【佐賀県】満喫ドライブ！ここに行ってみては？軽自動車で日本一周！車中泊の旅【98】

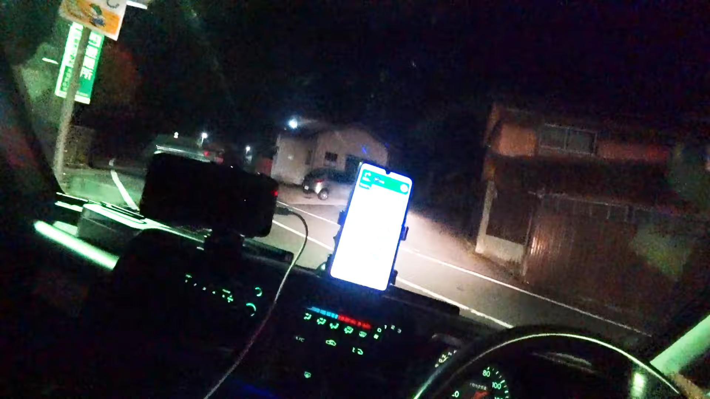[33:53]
およそ200メートル先、右方向です。さあ、涼しくて気持ちいいですね。さあ、どんなキャンプ場なんでしょうかね。夜、この暗闇の中でね、到着するんで、全貌は分からないと思いますけどもね。バイクだとね、左方向です。さすがに、左方向です。
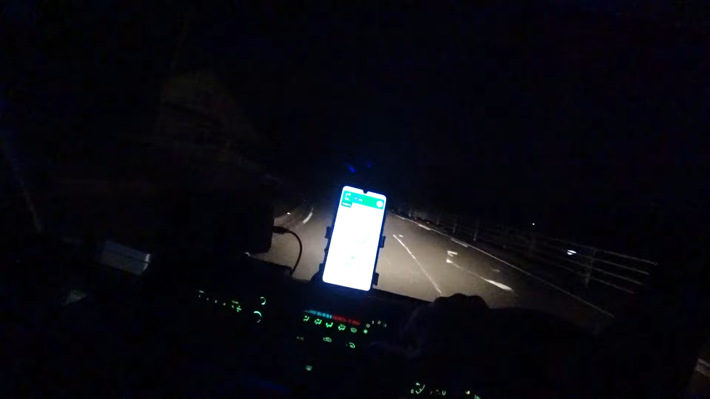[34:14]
この暗い夜道を走るのはね、厳しいんですけれども、車だとちょっとまだ、マシですね。山道とかね、ほんとバイクで走ってたらね、怖いんですよね。さあ、やはりね、山道に入っていくようですね。怖いですね、山道。夜は、バイクだったらもっと怖いですよ。何か、タヌキのような動物がいましたよ、今。何でしょうか、イノシシの子供のような、タヌキのような、何でしょうかね。
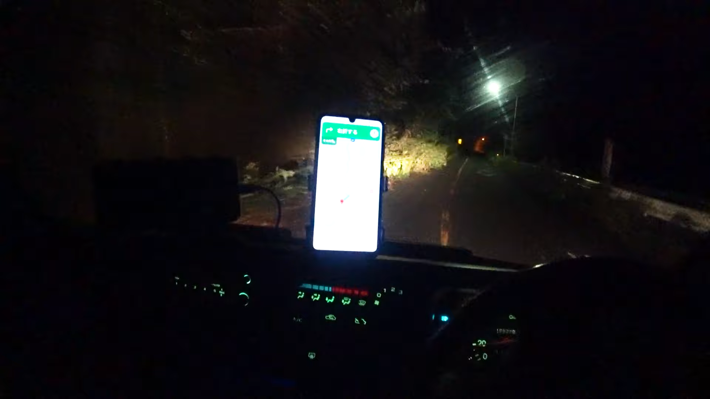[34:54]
おっと、なんだこれは。道の、まあ半分以上、草木が覆ってるぞ。怖いですね、この辺りの雰囲気。しかもトンネルじゃないですか。なんという、不気味な感じですか。このトンネルはちょっと怖いですよ。あれね、怖いですよ。
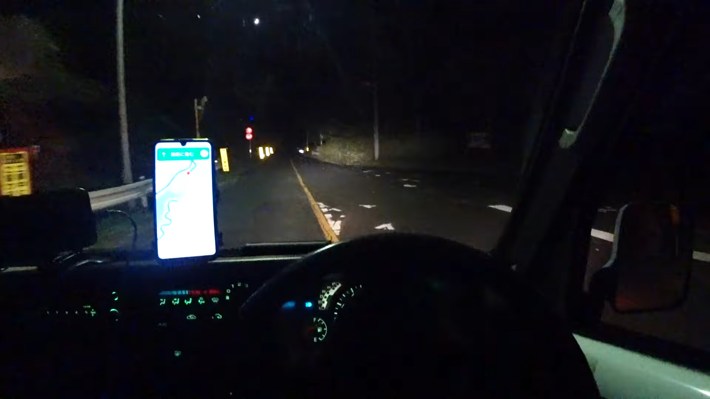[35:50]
怖いですねー。いや、いや、何ですか、これ、真っ暗じゃないですか。本当にキャンプ場なんてあるんですか。これ、左手にキャンプ場ですよ。いや、不気味ですね。あ、何やら、電気がついてますね。よかった。人がいるんでしょうかね。あ、テント張られてますね。よかった。人がいるようですよ。怖かった。今、あのトンネル、すごい不気味な。
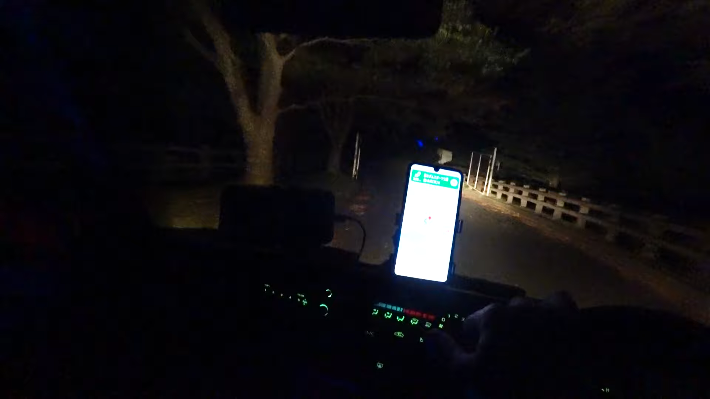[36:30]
左手なんですけどもね。あ、ここ、ゲートがあるんですね。さあ、キャンプ場はどこでしょうか。入り口は。左手。この辺りがキャンプ場なんでしょうかね。テント張ってますね。よかった。前方。
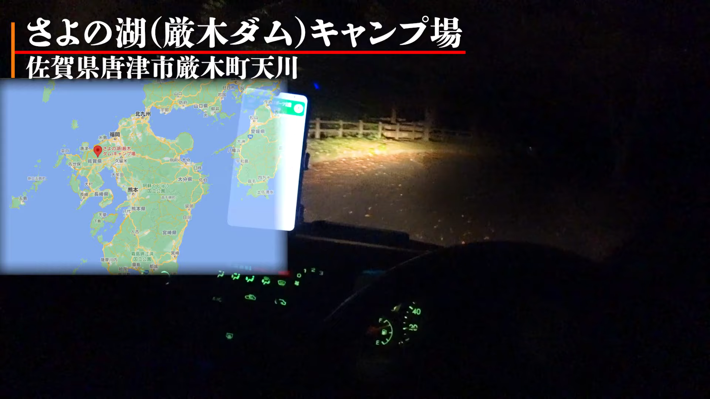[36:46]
あ、車がこんなところに止まってますよ。あれ?
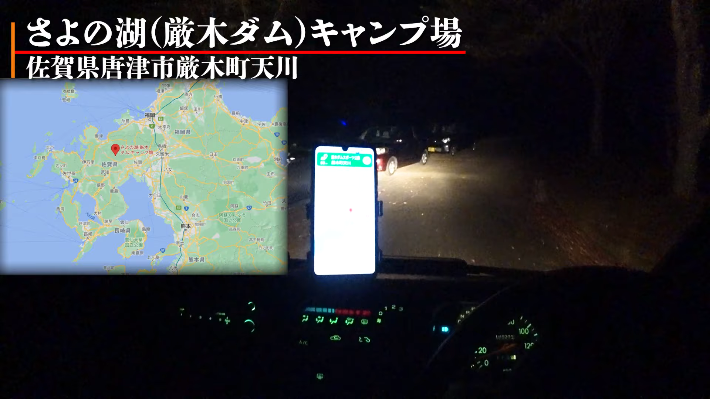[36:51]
こんなところに車が止まってるっていうことは、住車場がないっていうことでしょうか。あ、右手に、あずま屋のような感じになってますね。もう到着ってなってますよ。あれ?あれ?もう通り過ぎましたよ。あ、ここが駐車場のようですね。あ、お水が、お水が汲めるんですね。
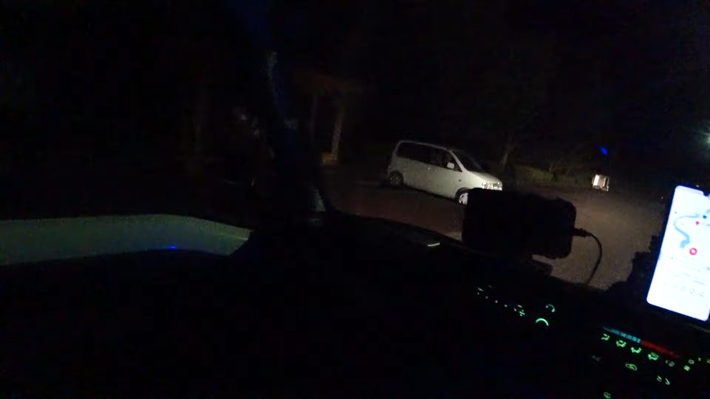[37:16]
あ、湧き水って書いてますね。そしてこちらは何でしょうか。
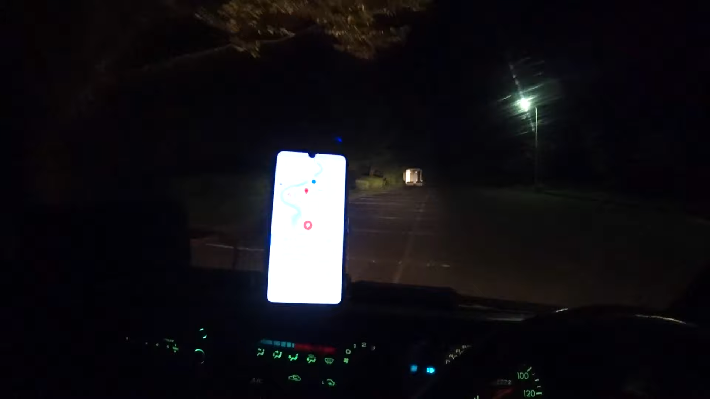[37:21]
そしたら、こちらトイレかもしれないですね。
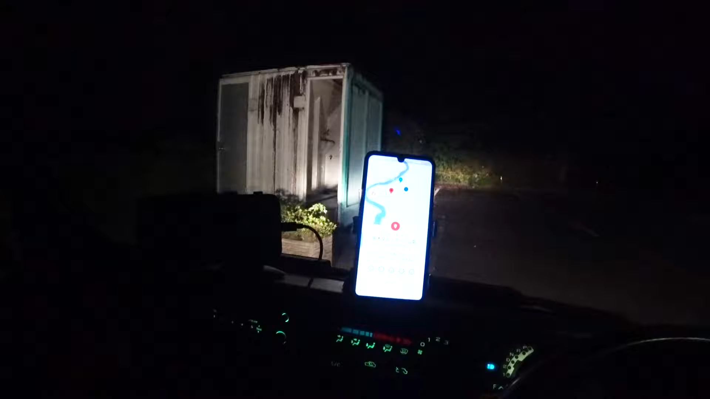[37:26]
あ、こちらトイレのようですね。よかった。
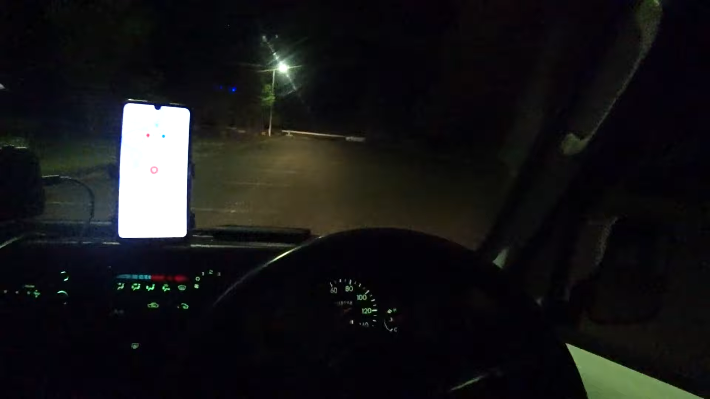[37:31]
ちょっとね、夜なんで、全方が分かりませんけれども、この辺りにしましょうか。さあ、現在時刻、18時59分ですね。
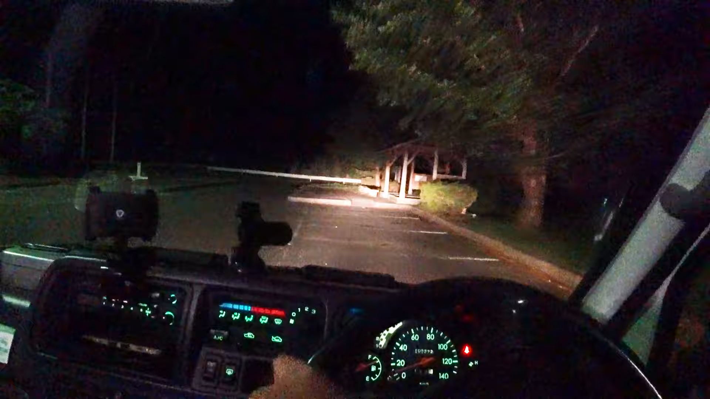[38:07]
さあ、こちらがね、水汲み場という風になっているんですよね。